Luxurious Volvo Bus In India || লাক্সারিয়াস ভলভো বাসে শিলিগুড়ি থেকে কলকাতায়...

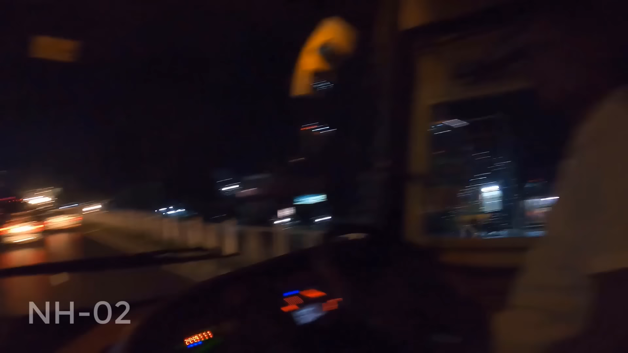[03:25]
তো আমরা এখন আছি ন্যাশনাল হাইওয়ে 02, এবং এটা সোজাই কিন্তু নেপাল।
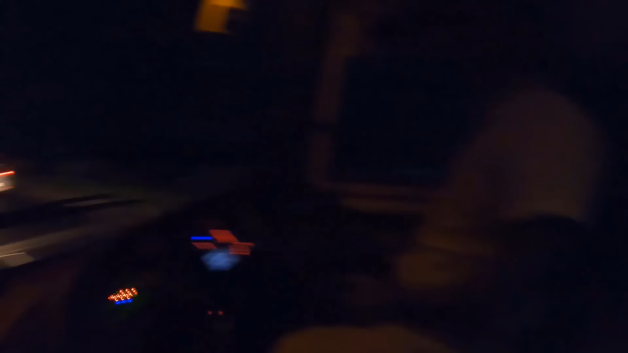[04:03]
এই পাশে দেখুন, এই যে আমাদের রাস্তা দিয়ে এখন সিক্স লেন, ফ্লাইওভার।
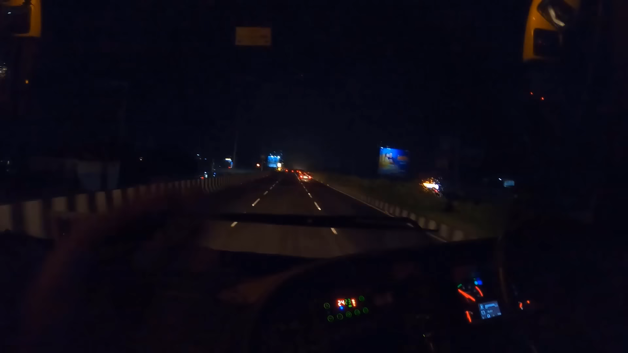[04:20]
বাগডোগরা, আর সোজা নেপাল চলে গেল। এই যে আমরা হচ্ছে বাগডোগরা চলে গেলাম, কলকাতার লাইন এটা।
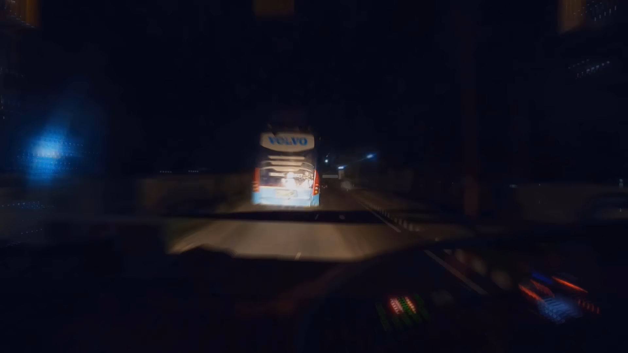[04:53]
লখনৌ এখান থেকে লখনৌ যাওয়া যায়।
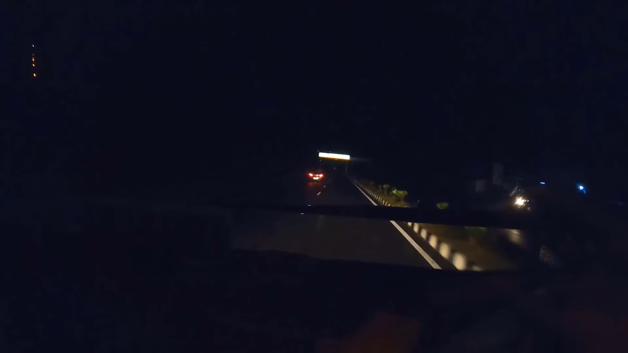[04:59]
তো এখানে দেখুন রাঁচি দরভঙ্গা কলকাতা রাঁচি মানে ঝাড়খণ্ডের রাজধানী যে রাঁচি সেই রাস্তা এটাই তো হচ্ছে 31 হাইওয়ে মানে NH 31
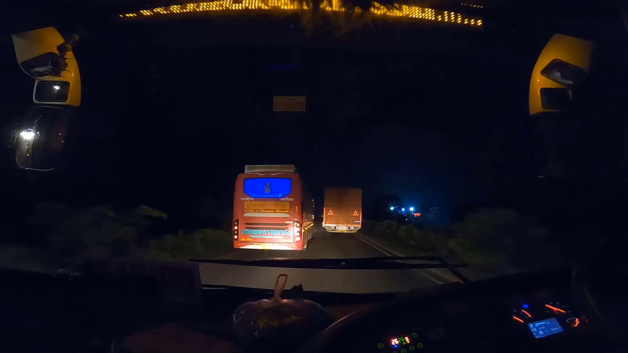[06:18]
এগুলো তো কলকাতা যায় না এবার শুনে নিচে
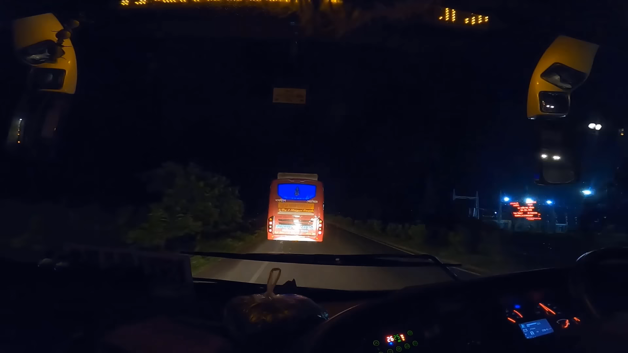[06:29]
নবদ্বীপ মানে কৃষ্ণনগর নবদ্বীপ আচ্ছা এটা হচ্ছে কৃষ্ণনগরের বাস মানে কৃষ্ণনগর নবদ্বীপ